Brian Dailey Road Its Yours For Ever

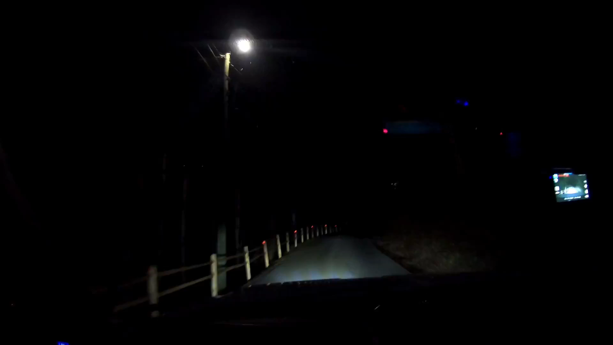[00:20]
Got a lady that said her car's sitting on the body. Not sure what that means. Hopefully it's bottomed out and not actually sitting on the side of its body. Surely it's not that bad. I am heading up here to a known place. I think we got a hey, this was Brian Daly, wasn't it? Daly. I think so. He had his pickup truck hung up here.
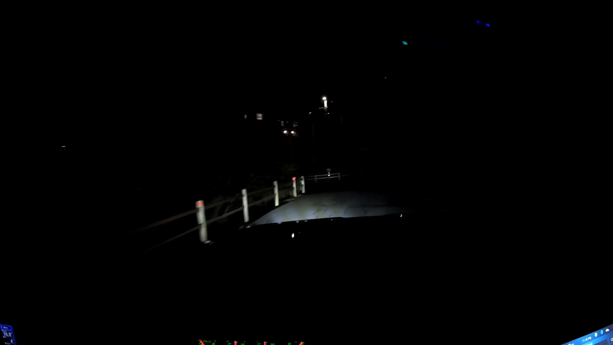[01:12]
So your destination is on the right. Oh, there it is. Yeah, it is. Ding, ding, ding. We have a winner. All right, Brian. Oh, she's a little further up. Well, I mean, he was over here in this giant ditch. Yeah, he was in that big one.
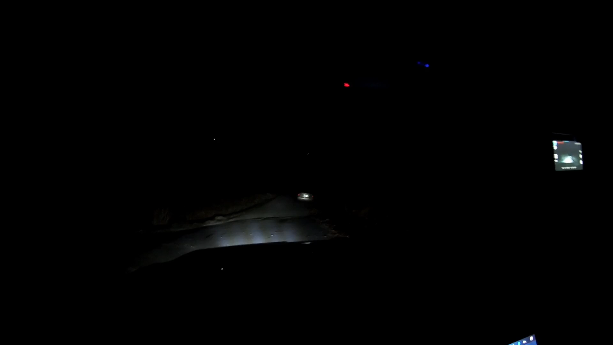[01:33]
Hmm. Okay. Fair enough. Wasn't as bad as yours, Brian.